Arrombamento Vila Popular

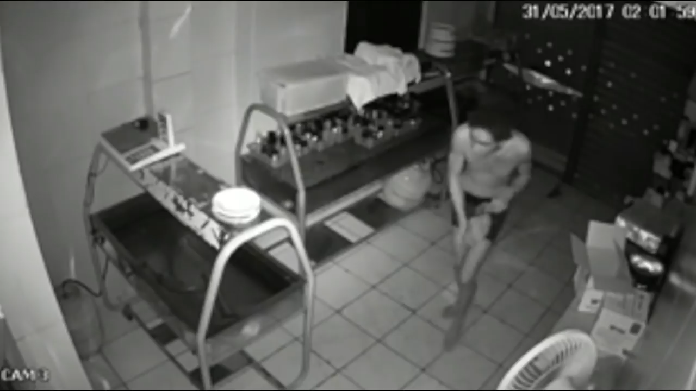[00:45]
eu ia ficar esperando sentado As imagens do circuito deste restaurante na rua Antônio Carlos Ferreira Mostram o bandido invadindo o local durante a madrugada
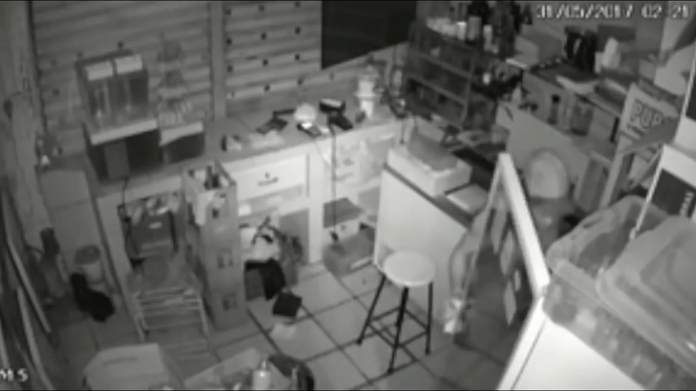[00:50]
Ele observa a geladeira e outros pontos do imóvel Logo em seguida, ele pega um saco e começa a recolher alimentos Pelo menos três vezes, o local foi arrombado Ele já é conhecido aqui no bairro, ele é um cara bem magro, já deve ter uma certa idade Mas ele é muito ágil,